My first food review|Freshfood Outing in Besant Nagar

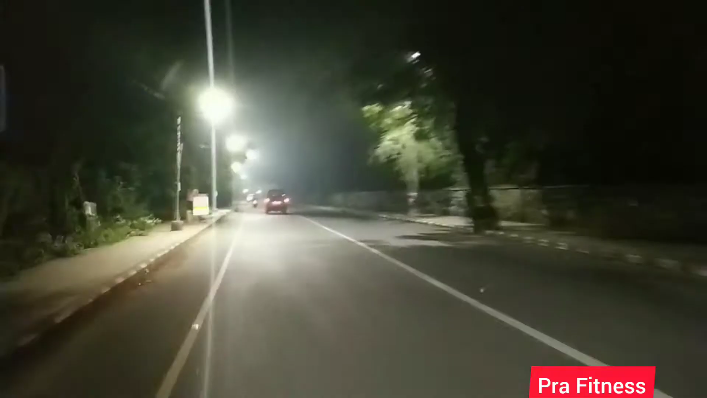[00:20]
Ippa namma poyittu irukka road full of trees ah niranjirukku and or cold breeze irukku. It's pretty late at night.